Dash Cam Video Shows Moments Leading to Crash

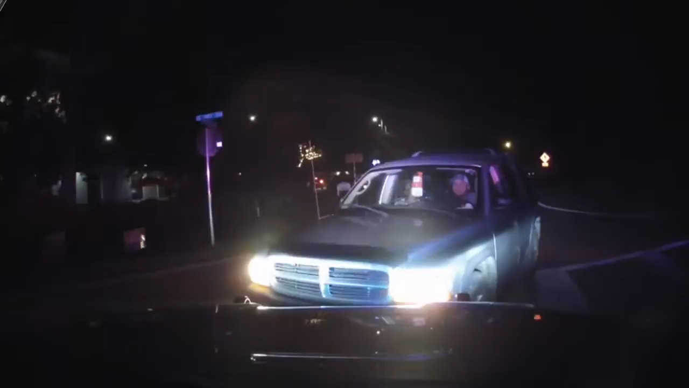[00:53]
I think your boys just grabbed him. Yeah, they are. Yeah. Yeah, he's evading now. He drives towards Highway 98, allegedly runs a red light,
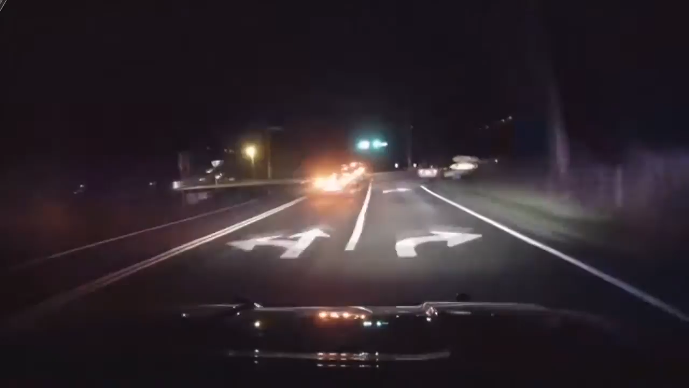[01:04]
and T-bones into a Subaru at the intersection, killing 43-year-old Bob Brown and his wife,